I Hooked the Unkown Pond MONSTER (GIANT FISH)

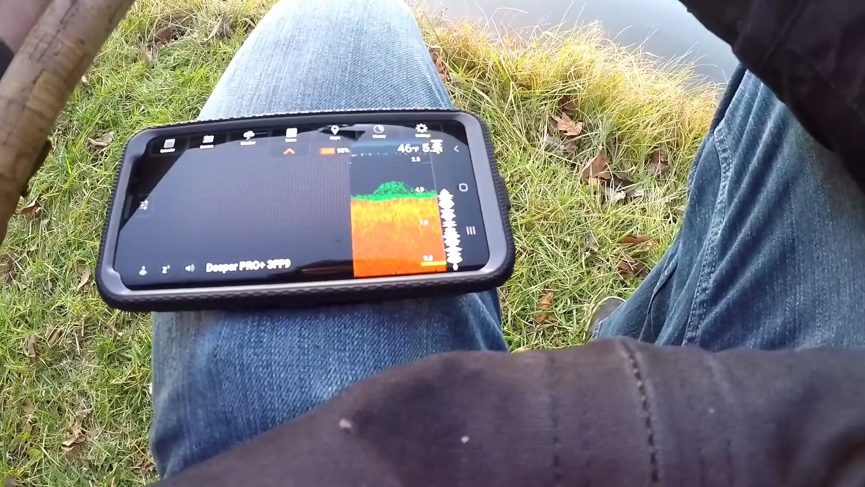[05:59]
so it's not very deep five three and this is like pretty much straight out in front of where we're at right now are the fish icons on yeah 46 degrees oh no it's deeper like right in front of us I haven't marked a fish yet
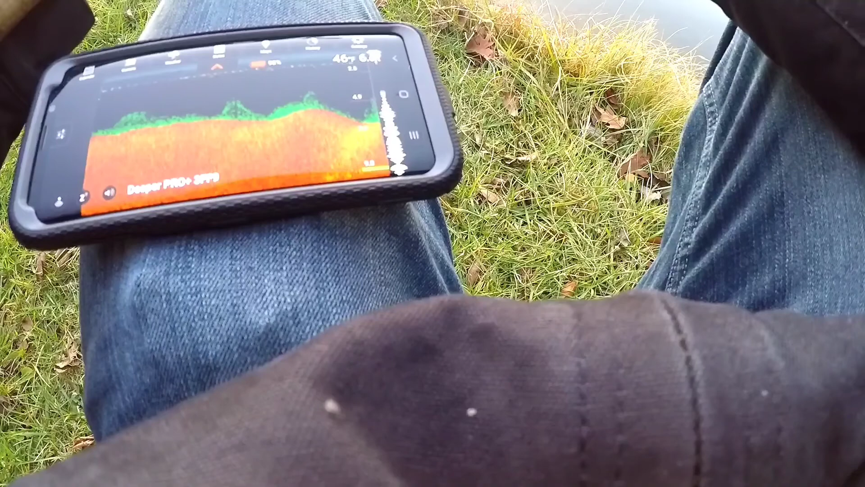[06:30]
six foot it's like 60 is about the deepest it is that's really like five foot out in front of us just if that the deepest point
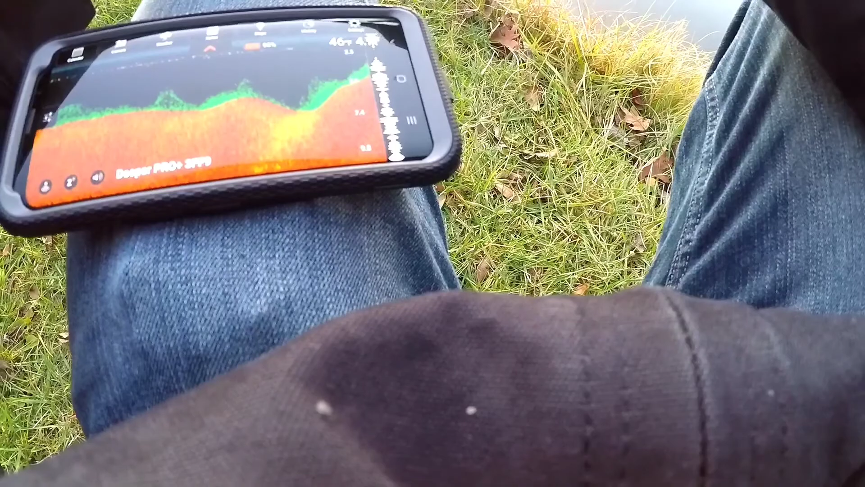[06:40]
all right let's make another cast can I see that
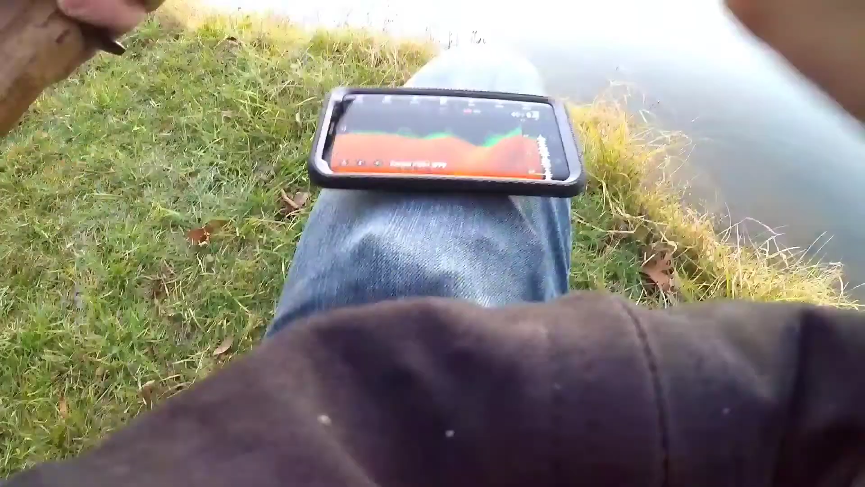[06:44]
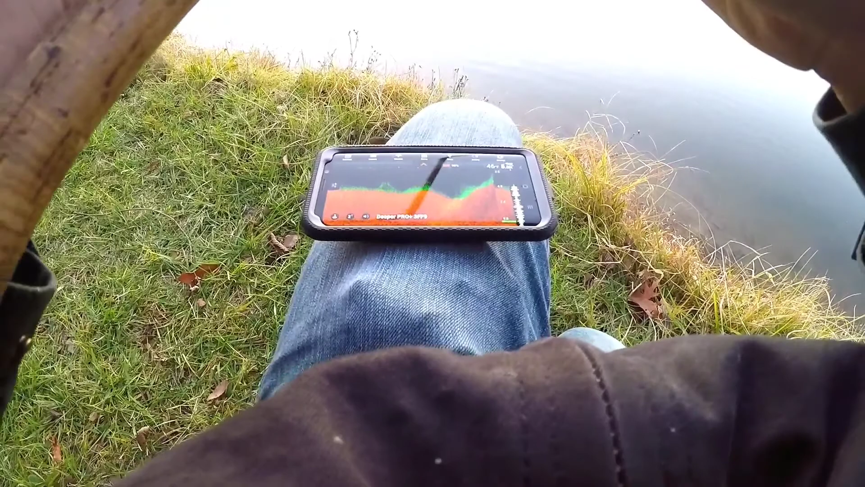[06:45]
there ain't too much glitter all right so that's five foot over there
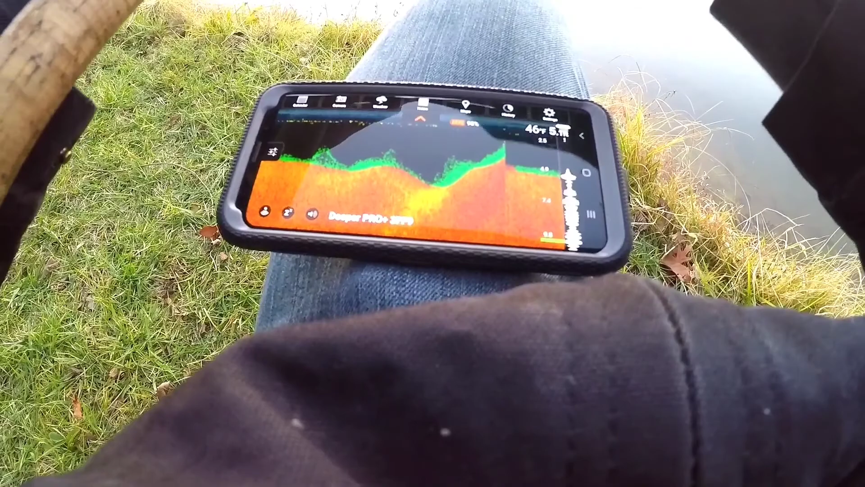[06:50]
this is where I just caught the last bath towards that
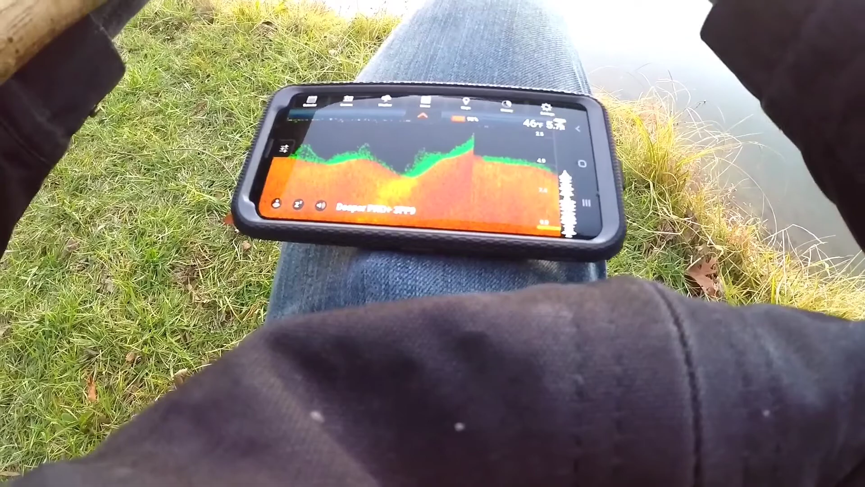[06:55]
direction this is about where I hooked that first fish